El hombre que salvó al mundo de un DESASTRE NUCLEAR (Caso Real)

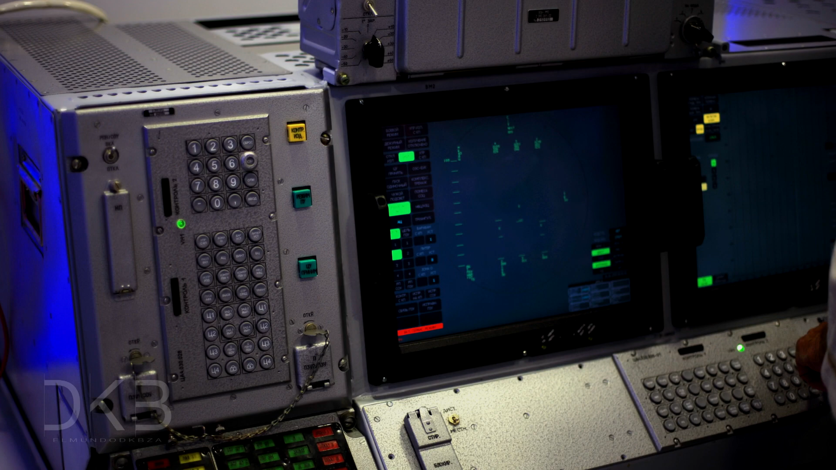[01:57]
Mientras tanto, la situación empeoraba. Otra alarma se disparaba en el búnker.
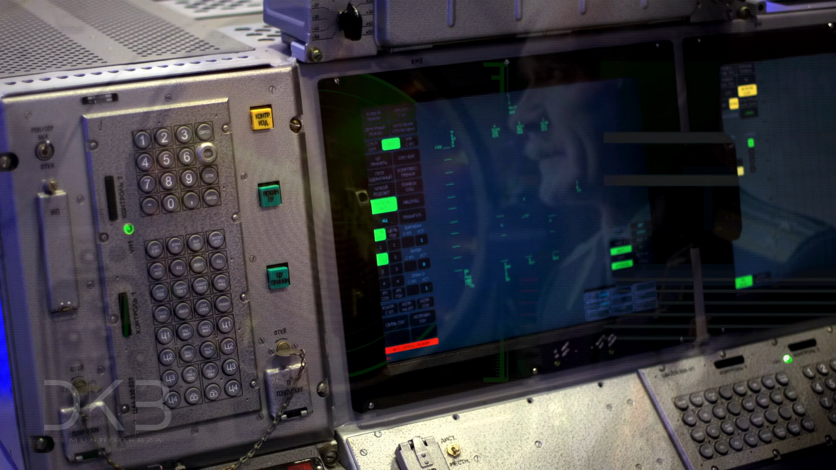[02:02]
El sistema mostraba otro misil con el mismo destino, y luego otro, y así hasta mostrar un total de 5 misiles en apenas unos cuantos minutos.